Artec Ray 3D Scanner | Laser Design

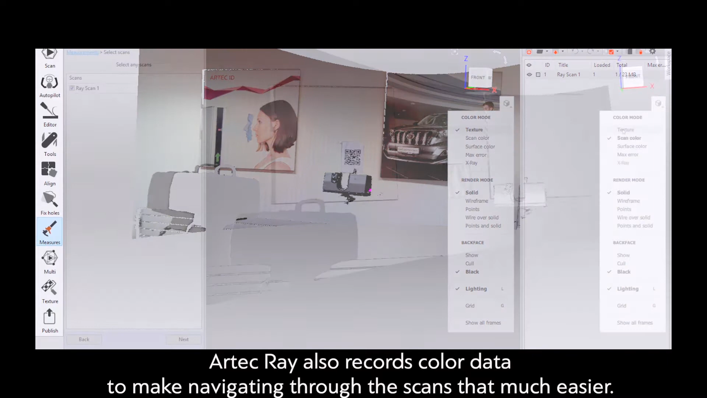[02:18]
Artec Ray also records color data to make navigating through your scans that much easier.
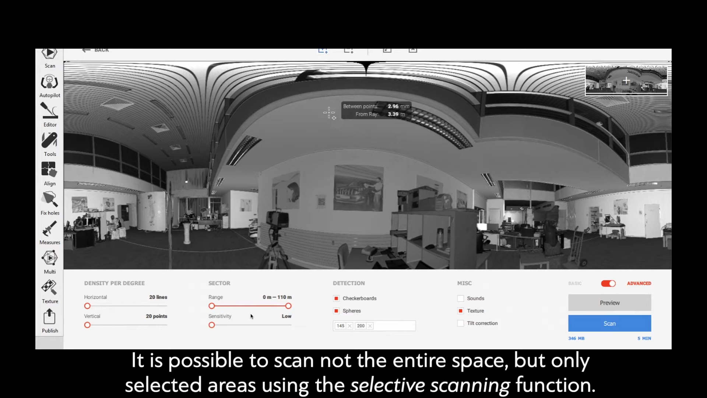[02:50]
It is possible to scan not the entire space, but only selected areas, using the Selective Scanning function.
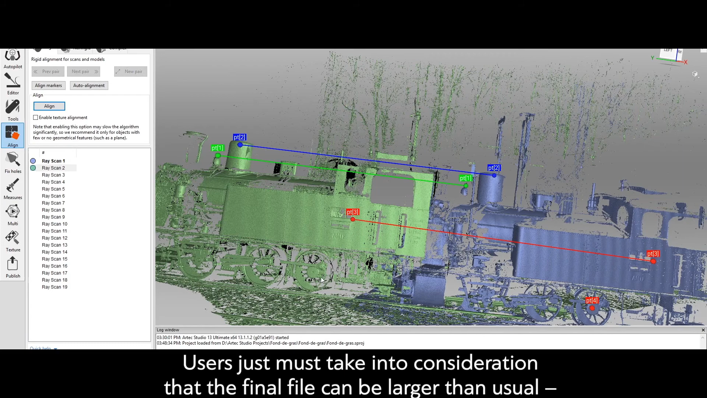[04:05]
Artec Ray can capture some truly huge objects.